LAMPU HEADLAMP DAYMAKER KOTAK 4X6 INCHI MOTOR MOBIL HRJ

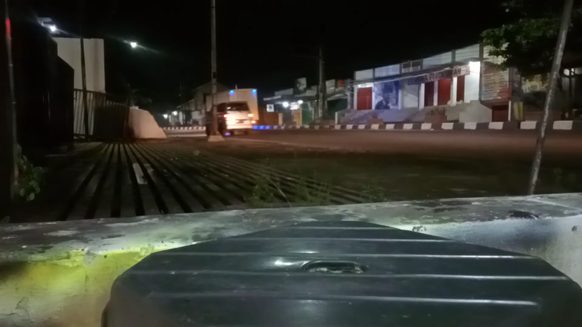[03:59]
lampu Hai DRLnya juga terang nih bagus hai hai hai hai Hai untuk lampu senjanya terang ya dan juga bagus nih soft sinarnya